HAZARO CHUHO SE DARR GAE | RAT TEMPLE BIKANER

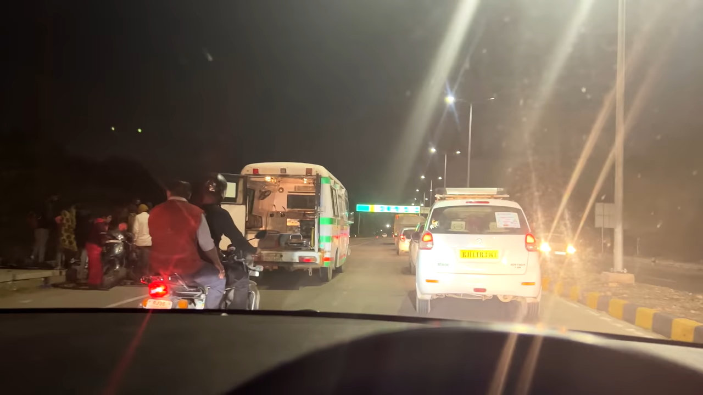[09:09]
ऑलमोस्ट एंटर हो चुके हैं, वैसे 11 किलोमीटर और दिखा रहे हैं, बस एंटर होते हमने देखा एम्बुलेंस।